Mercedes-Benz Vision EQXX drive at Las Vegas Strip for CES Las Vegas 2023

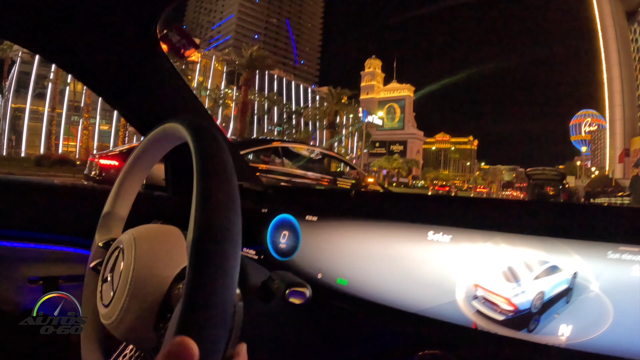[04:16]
means we don't use the accessories power from the um powertrain battery yeah and
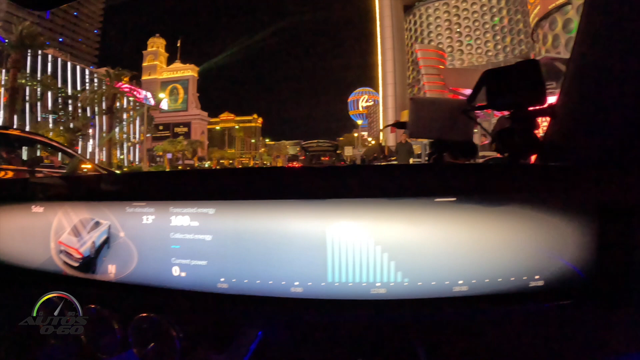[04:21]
we are extending our range um even further so now
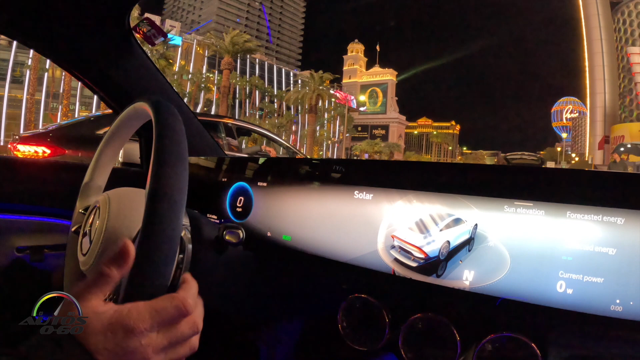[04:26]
we're good to go and we are starting um